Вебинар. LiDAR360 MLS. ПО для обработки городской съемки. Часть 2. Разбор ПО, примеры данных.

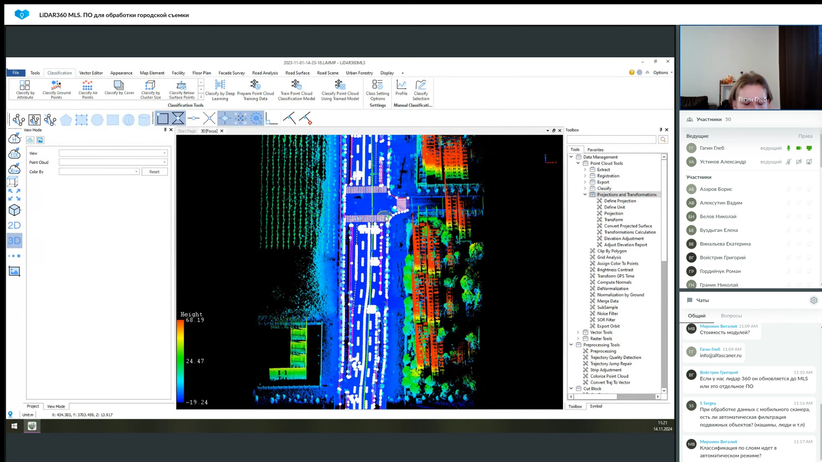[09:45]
То есть это обычная операция, как и в LiDAR, как и, я думаю, в других программах для обработки облаков точек. И таким образом вы можете это конвертировать в местную систему координат, если у вас съемка выполнялась в ГС. И дальше идет набор функций, допустим, по упрощению с взаимодействием данными.
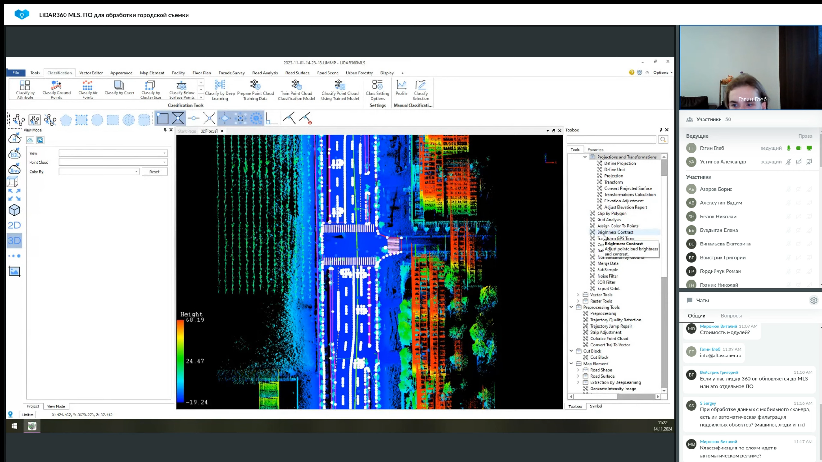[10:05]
Это как можно разбить на блоки их по, допустим, 150 метров и так далее, чтобы было проще взаимодействовать, можно было скрывать лишнее и так далее. Так и объединить это обратно, либо несколько облаков точек объединить в один проект. Параллельно с этим можно это все проредить, удалить шумы и так далее. То есть это обычный базовый функционал по взаимодействию вообще с облаками точек. По поводу векторизации здесь также идет более расширенный функционал, который позволяет взаимодействовать уже в свою очередь не с облаками, а с вектором.
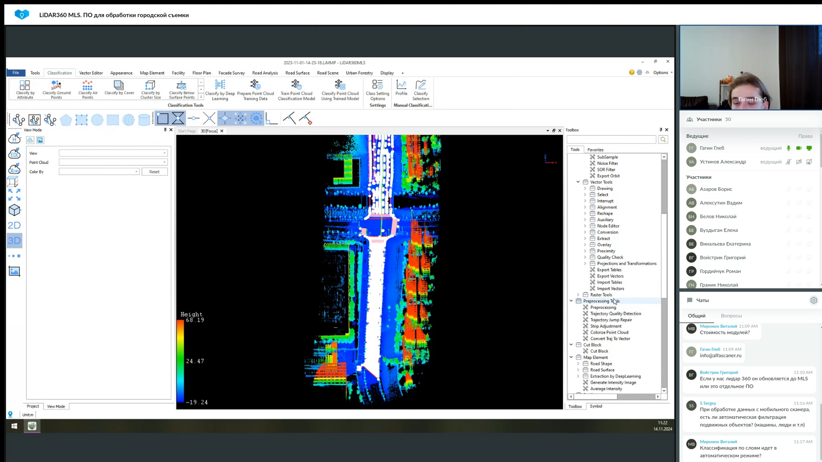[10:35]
И то же самое идет с растровыми изображениями. Вкладка при процессинг, она больше связана с объединением траекторий и так далее.
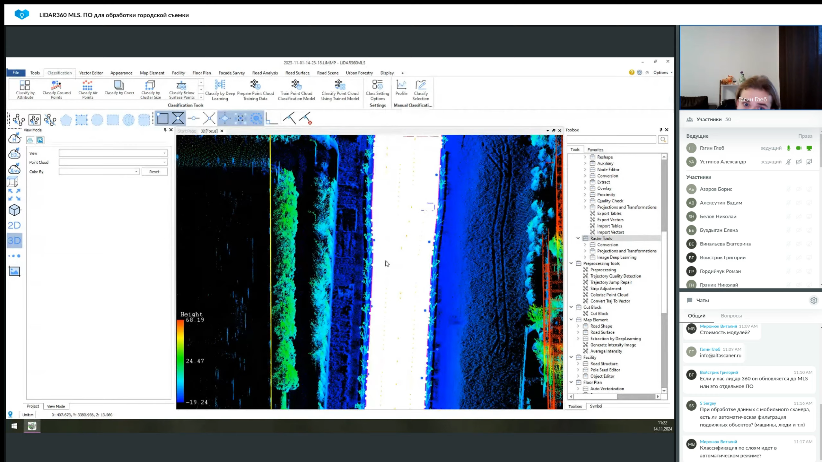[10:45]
То есть это маловероятно будет использоваться в обычной какой-то бытовой жизни, поэтому мы ее пропустим. И в принципе вот мы переходим уже к вкладкам, которые относятся не к модулю Framework, который является ядром этой программы, а к каким-то кастомным, которые уже входят в различные модули.
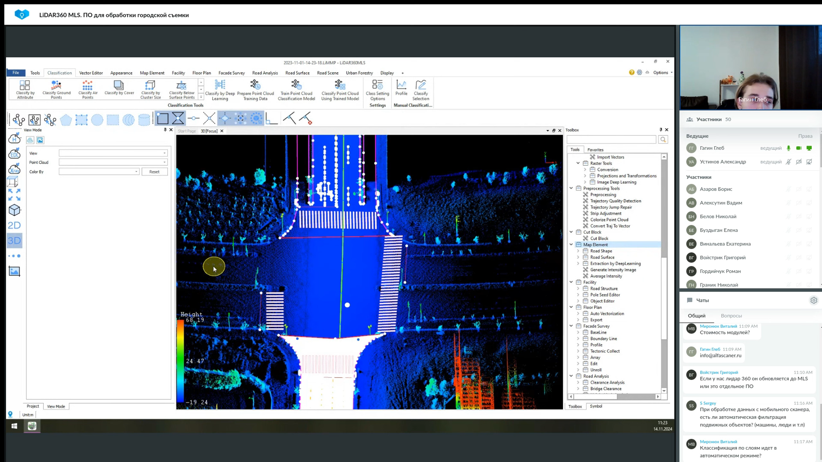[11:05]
И первой для рассмотрения будет вкладка Map Element. Что она позволяет делать? Если мы говорим про съемку дороги,
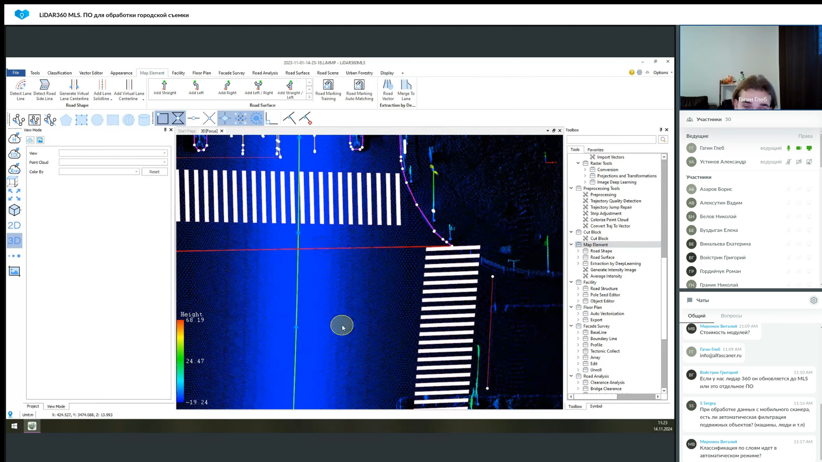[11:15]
городской среды, это всегда будет связано с дорожным покрытием.
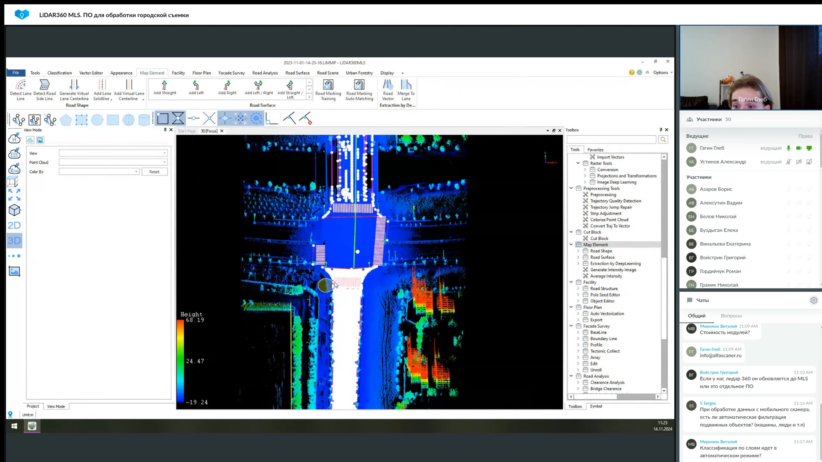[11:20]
И дорожное покрытие неудобно векторизовать вручную.
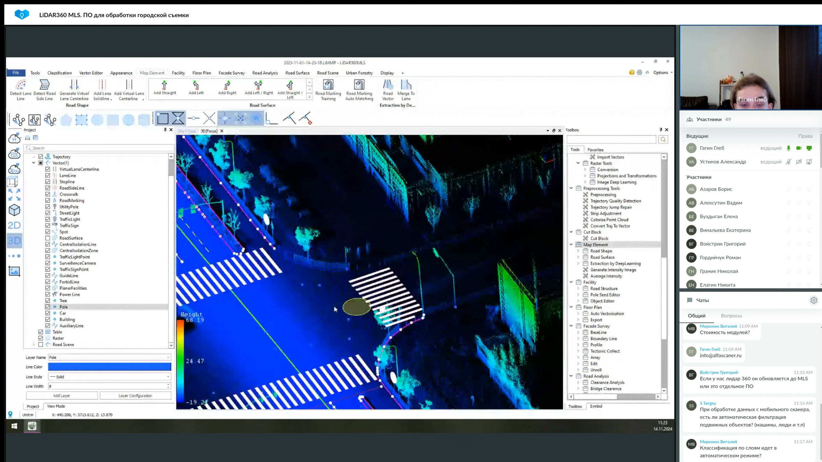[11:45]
Допустим, рассмотрим функцию Detect Lane Line. Она является на самом деле тоже ядром некоторых процессов, поэтому лучше это делать как можно аккуратней, допустим, в ручном режиме, если там не хватает точек именно по плотности. Потому что, как мы видим, движение проходило по центру дороги.
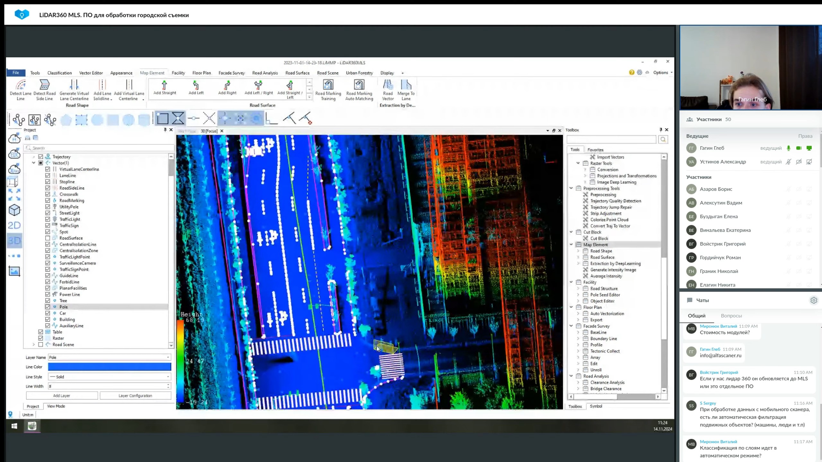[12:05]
Но для корректного создания данных в других функциях, которые я покажу далее, вот этой плотности может быть недостаточно.
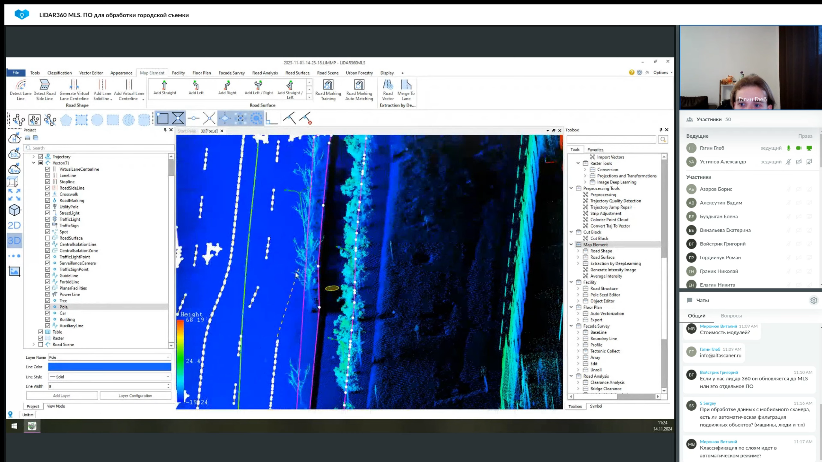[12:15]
И приходилось вручную закрывать контуры из-за того, что точка не может построиться по части облака, в которой нет этих точек банально.